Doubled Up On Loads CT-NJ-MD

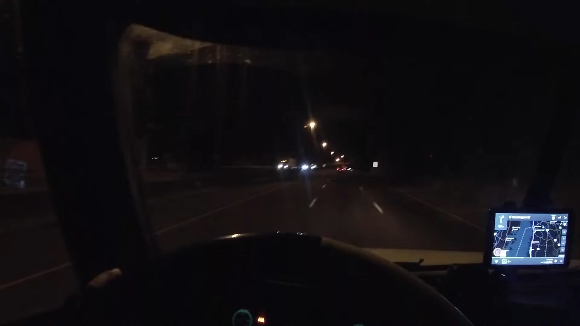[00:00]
Yes, sir. What is up? What's going on, YouTube? It's your boy, Mr. K. We're coming at y'all with another vid, man. As you can see, we are already in the truck. We are already bright to bring out the vibes. Today, we got a little kind of similar, same, different kind of route. So right now, we are on 95 North, and we are headed up to West Hampton, New Jersey. So today, we got a load with some stops on it.
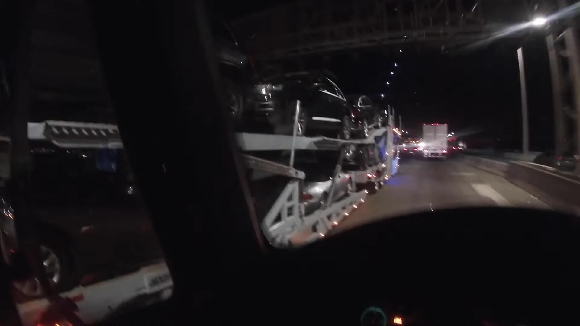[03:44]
I had to stop the time lapse, but I wanted to catch a video of this truck right here.
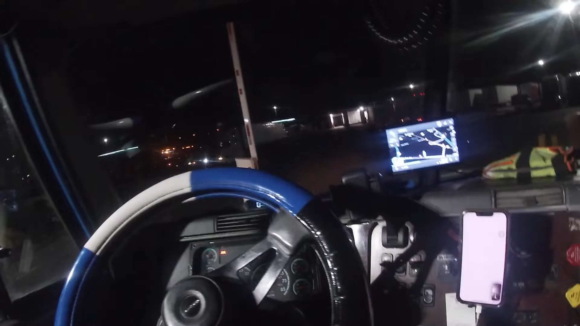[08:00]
It's a lot more trucks here tonight. The other night, this place was dead. Mad parking spots open. Dudes start making their own spots when ain't no parking.
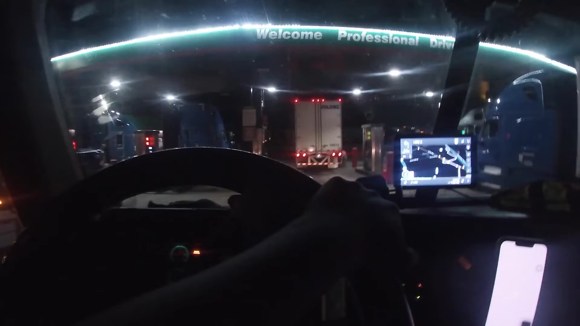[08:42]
I hope this rack works and he didn't move the garbage can. So why he do that? Why? All right, yo, my suspicions was correct.
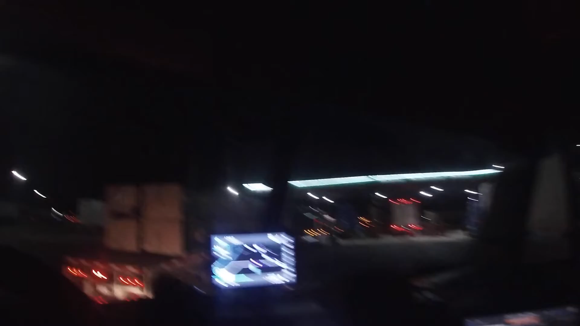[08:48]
That bay is well closed. I just have to friggin' back out of there. And I'm pretty sure that the pumps are shut down right now, so. Probably doing a shift change as to why the pumps are down. Damn, man, I was trying to fuel and get out of here like right now.
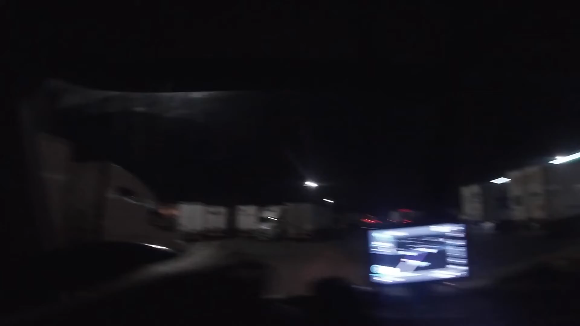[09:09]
Nobody's fueling. Well, I'm gonna catch you guys once I find a bay and everything.
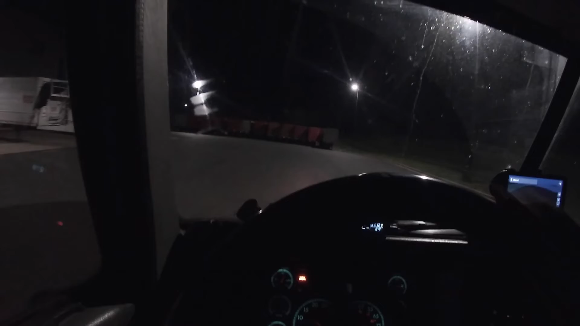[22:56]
even with this little delay that we're having right now.
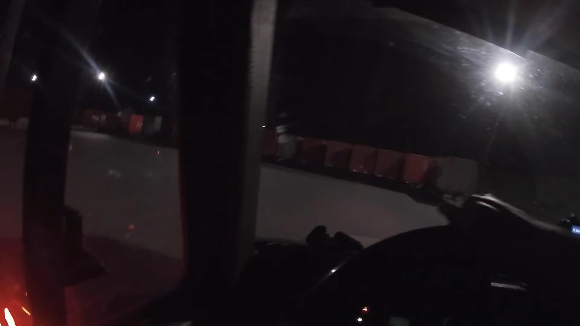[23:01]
I'm heading over to the, if you guys see my last video, y'all know this building is massive. I'm heading over to the other side of the building to drop my loaded trailer and then pull back out and then probably go park with all those other trucks, if you guys seen that we passed in the time lapse. So that's what we're gonna do now. It's pretty dark outside. I don't know if I'm gonna be able to get you guys any good backup or backing up footage, so I'll probably do it like how I did it in Jersey from the door, good old door angle out the door.